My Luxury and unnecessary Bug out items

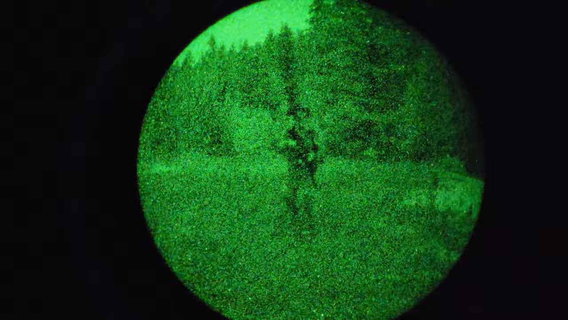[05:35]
Plus, some of the accessories like your helmet mount and, you know, what other items I'm going to get into.
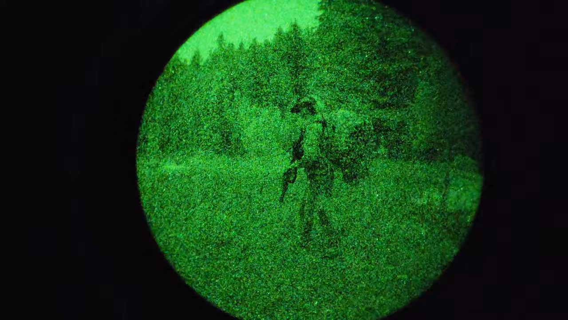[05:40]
So, you're talking three pounds in a pack.
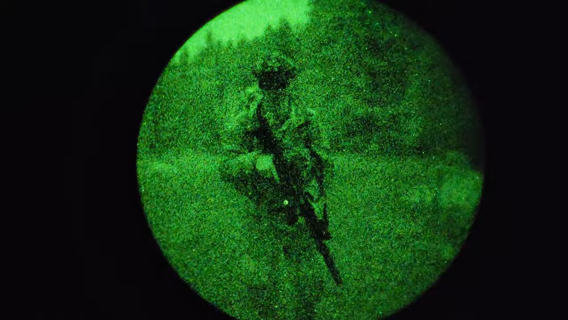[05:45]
But is three pounds worth it that you can see literally at any point in time at night, see light from a distance, and maneuver at night?